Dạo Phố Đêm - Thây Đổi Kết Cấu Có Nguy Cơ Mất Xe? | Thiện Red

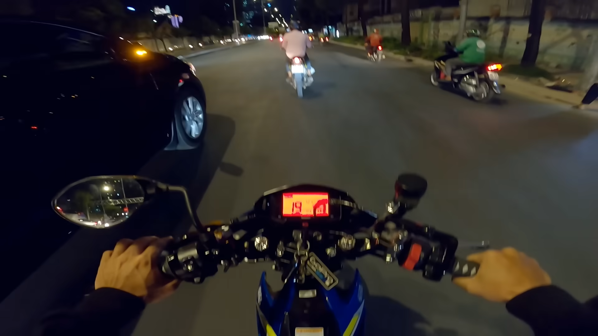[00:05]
Đó là chặt chặt đi. Quá dữ luôn. Cái chị này qua đường băng ngang qua luôn.
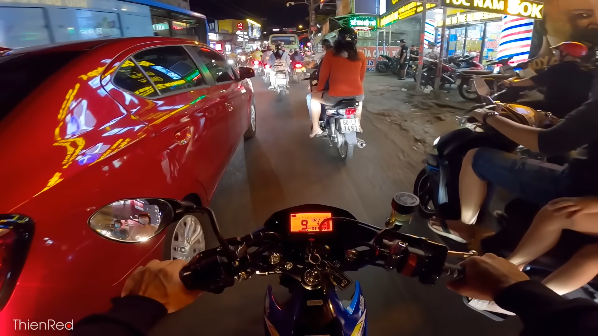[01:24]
Thì ban đêm thì có gì? Ban đêm là có đèn nè. Ban đêm là có đèn nè, có xe nhiều nè,
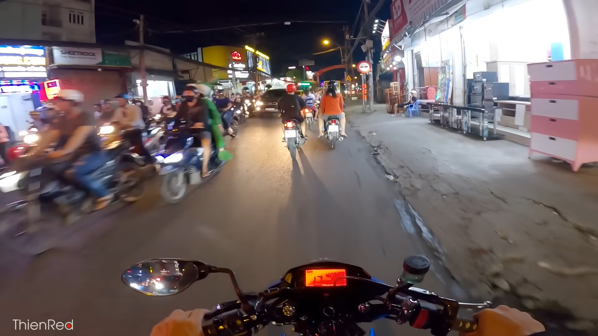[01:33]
có gì nữa ta, có công an nhiều nữa nè, có con gái cũng nhiều nữa nè. Ban đêm thì con gái ra đường nhiều hơn đó. Trời mới sấm chớp đó anh em. Hy vọng là mình không có bị mắc mưa. Bây giờ mình đang đi lên quận 1 thì xe mình nói chung là nhìn chung á thì nó cũng hơi nổi bật chút xíu, cộng với cái nón màu mè của mình với cặp mâm màu đồng và cái bô nổ nữa. Bô này nó cũng không có nhỏ đâu anh em. Bô này mà bị bắt thì cũng phải chịu thôi.